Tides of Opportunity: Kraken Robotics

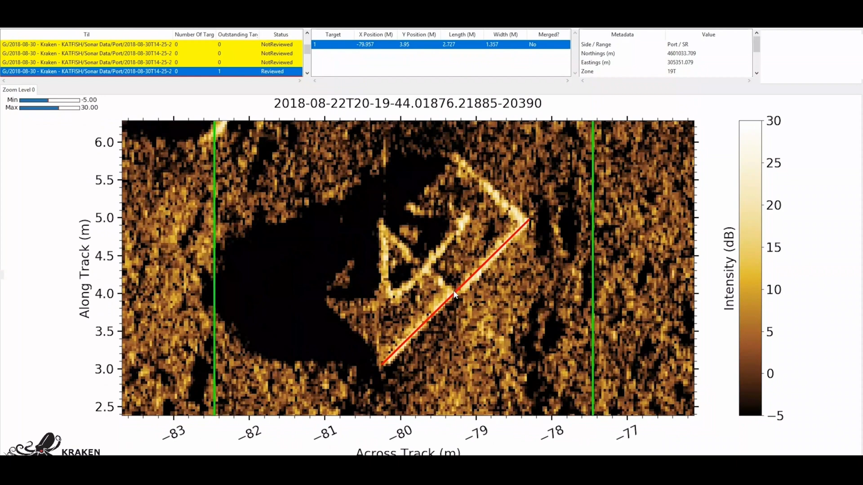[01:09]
So we're measuring the strength of the acoustic returns coming back and producing an acoustic image of the seafloor.